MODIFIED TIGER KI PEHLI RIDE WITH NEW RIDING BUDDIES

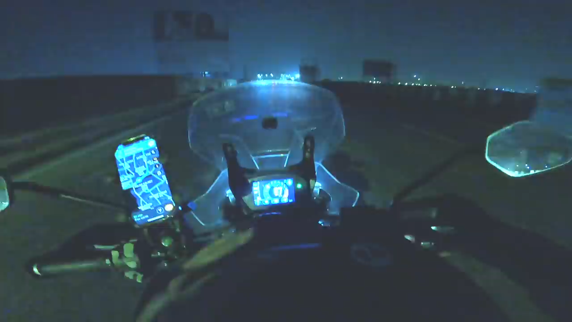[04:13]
जब सिटी में ट्रैफिक नहीं मिलती है ना तो दिल बहुत खुश होता है, मजा आता है।
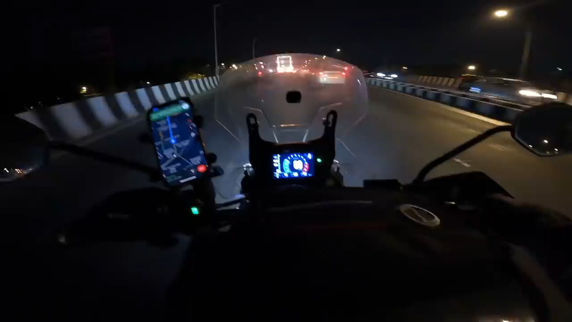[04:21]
अभी क्या है, छोटी सी एक दिक्कत हो रही है मुझे, जो मेरा राइडिंग पैंट है वो अभी नया है, तो उसका जो नी गार्ड है वो भी मैंने एडजस्ट नहीं किया है।